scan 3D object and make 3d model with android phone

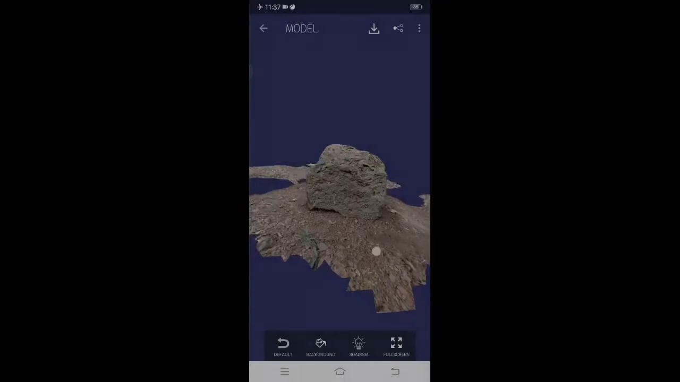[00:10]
Hello guys, this video is going to show you a 3D Remake in this video
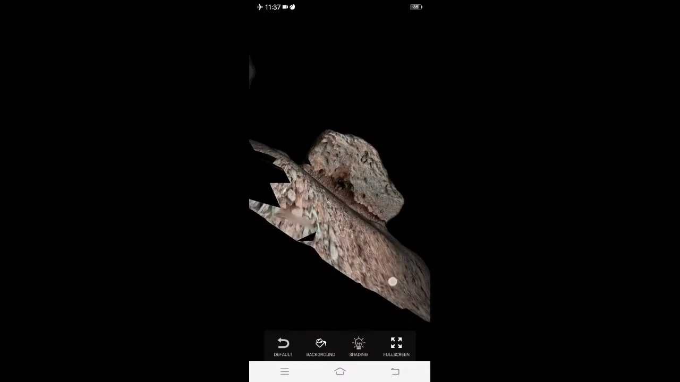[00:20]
You can save a 3D Remake in this video If
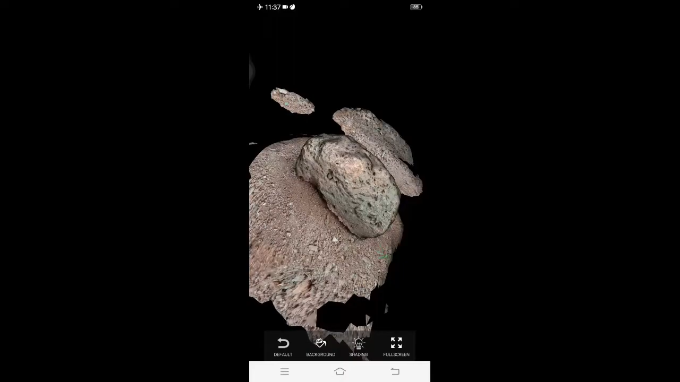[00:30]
you have a 3D scan application, please press the link in the description and download the 3D scan application Now,